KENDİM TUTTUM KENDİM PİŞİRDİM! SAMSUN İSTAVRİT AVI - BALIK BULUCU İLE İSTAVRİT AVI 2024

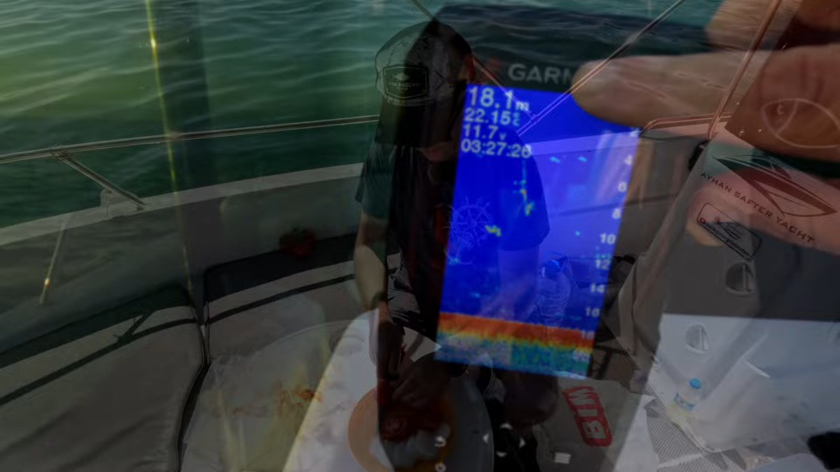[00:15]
Voltayı görüyor musunuz? Attığım voltayı. Bir, iki tane balık vardı. Sevda
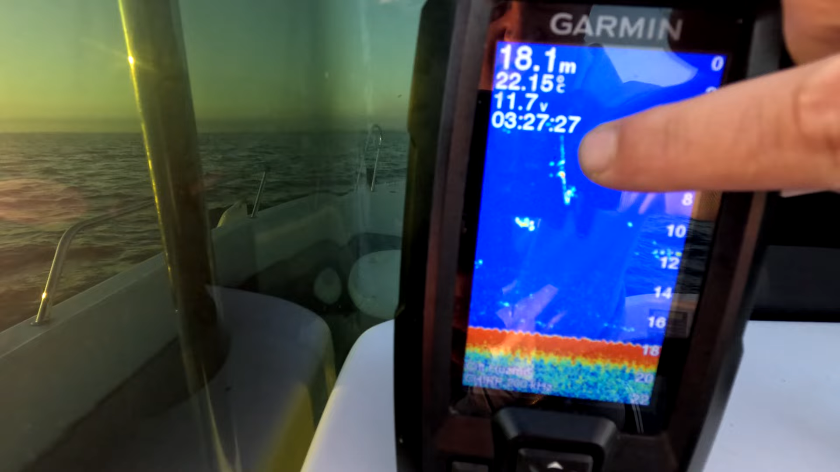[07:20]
On screen: depth 18.1 m, water 22.15°C
Bir, iki tane balık vardı. İkisini de aldı.
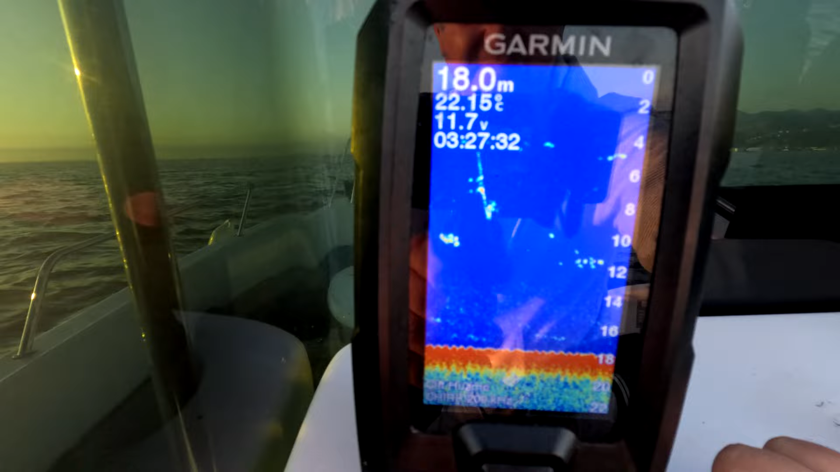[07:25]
On screen: depth 18.0 m, water 22.15°C
İşte ekran böyle yazıyor. Yani balık böyle bir tane orada, bir tane orada, bir tane orada.
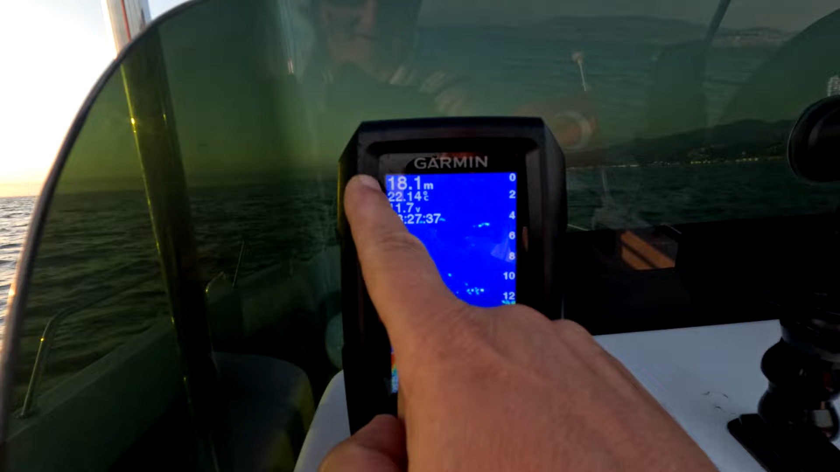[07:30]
On screen: depth 18.1 m
Ama oltayı indirdik, hemen aldık şuradaki iki balığı. İşte iki balığımız.